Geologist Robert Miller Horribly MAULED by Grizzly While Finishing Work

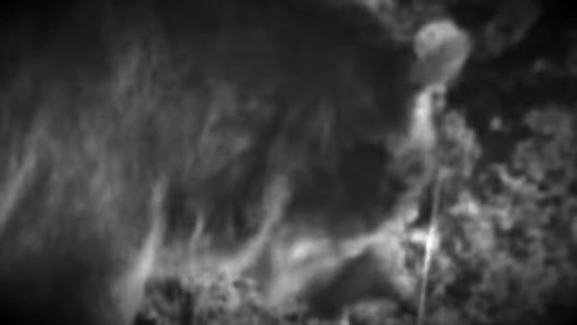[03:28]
and to his horror, the bear was coming at him again.
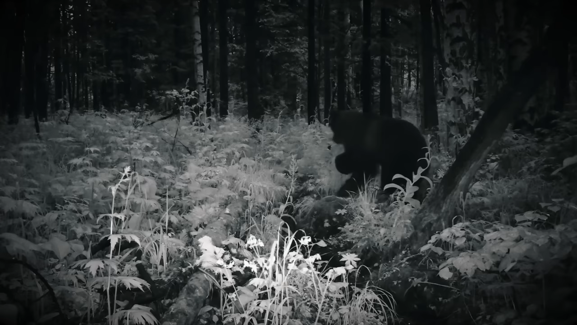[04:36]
It snorted and wandered off into the trees.